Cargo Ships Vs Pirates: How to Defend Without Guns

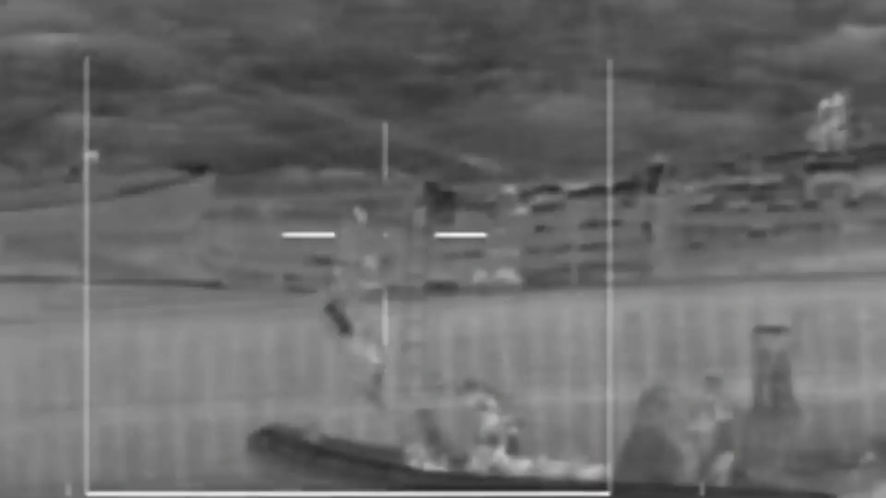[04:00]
All the mentioned anti-boarding measures are crafted
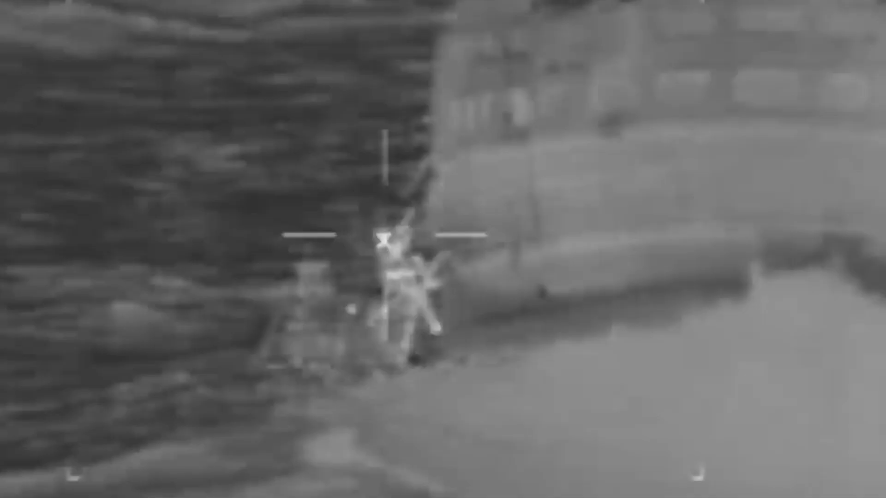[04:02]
to safeguard cargo ships from pirates approaching on small boats.
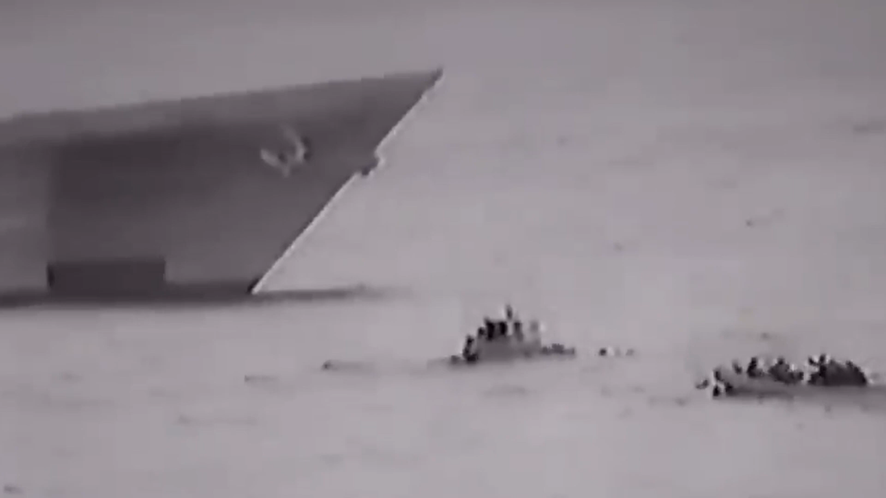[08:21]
The pirates fired RPGs and firearms at the American ships, which responded with small-caliber guns. A .50-caliber tracer round from USS Gonzales set a large pirate skiff on fire, burning it to the waterline.